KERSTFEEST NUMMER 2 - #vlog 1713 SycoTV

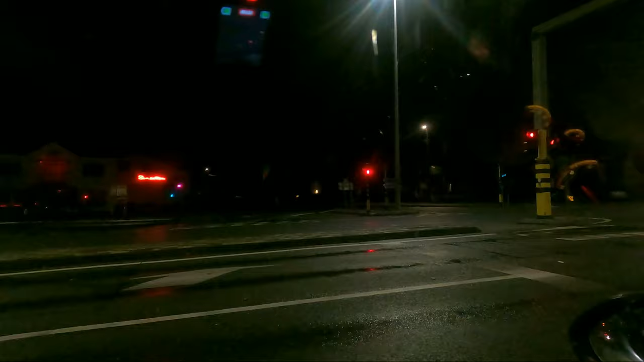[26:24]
Ik weet niet of ik het nog kan filmen. Ziet het, dat verkleurt continu. Dat is wel cool, cool gezien. Wauw. En het is nog groot hoor, mensen, kijk maar.